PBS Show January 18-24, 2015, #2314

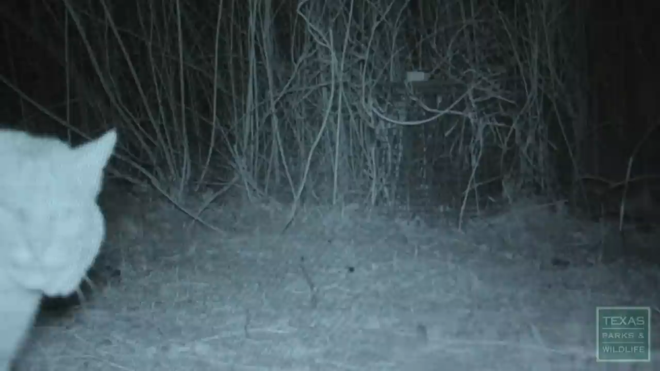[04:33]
I don't do rotten roadkill. But there is plenty of evidence that the custom cat toys work. It's batting at it. That's awesome. Mm-hmm. You can tell this one's got it, and then it lets go, and it's probably flinging around. Mm-hmm. Of course, getting a cat's attention and getting it to enter a trap are different things.
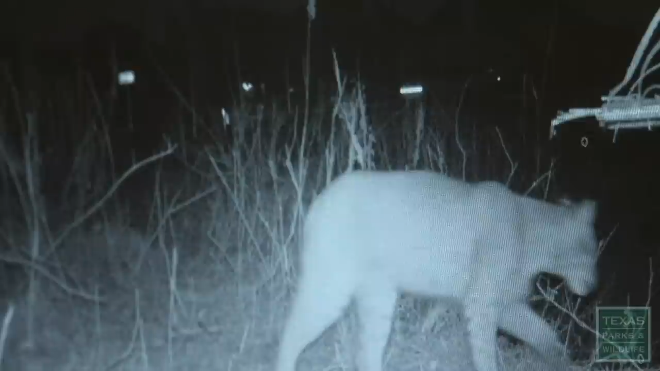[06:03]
8 o'clock at night, mm-hmm. Cars moving by, just doesn't even care. Mm-hmm. The number of cats photographed suggests they are finding enough to eat. The rats, the mice, the squirrels, the rabbits,